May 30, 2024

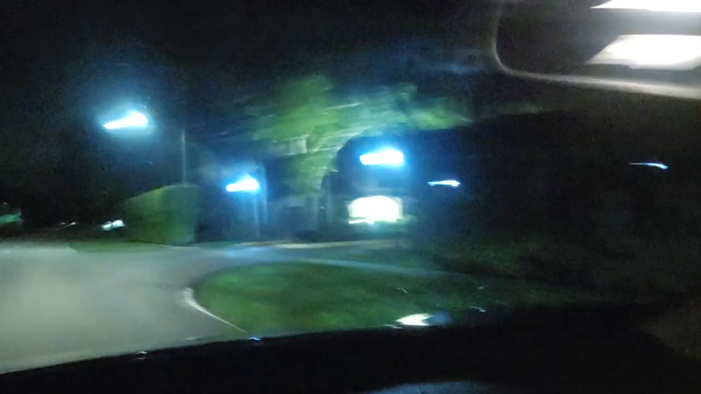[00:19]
there's the corner hill right there you love that corner hill that curved hill that's your favorite hill